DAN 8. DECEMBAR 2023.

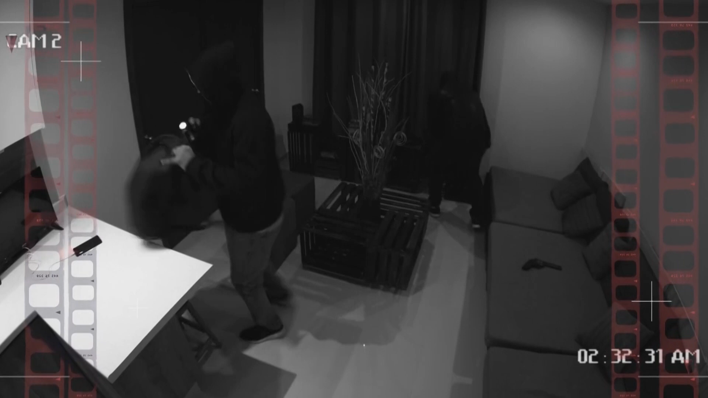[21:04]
Odličan kvalitet slike i danju i noću uz mogućnost gledanja i na mobilnom telefonu.